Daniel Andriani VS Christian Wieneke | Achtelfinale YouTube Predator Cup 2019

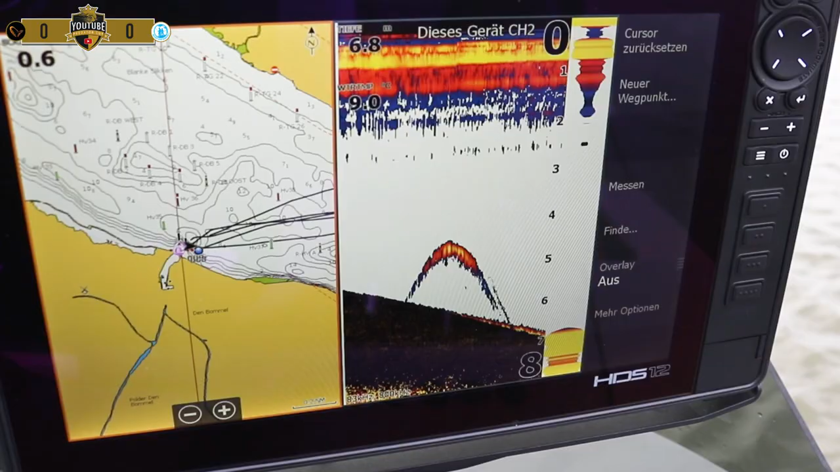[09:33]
Fisch ist da. Hör mal, das ist aber eine. Das ist der, den wir wollen.
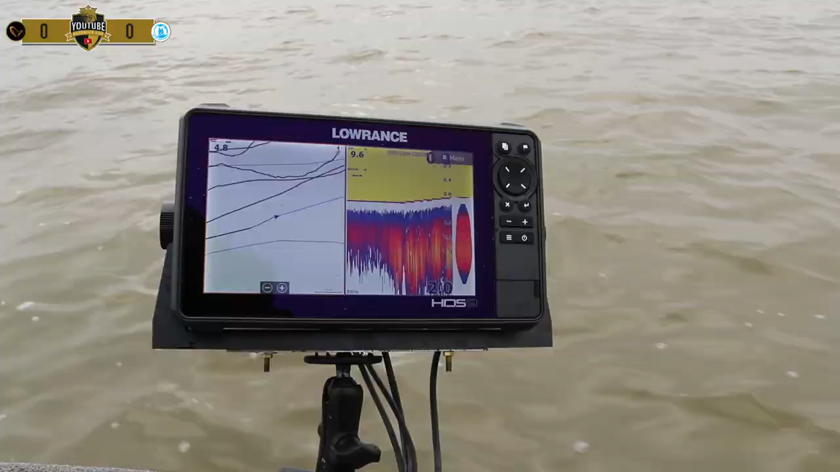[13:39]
Zumindest lassen die Signale auf dem Echolot Christian auf den ersten Fang hoffen. Oh, wir haben Fisch, da ist Fisch.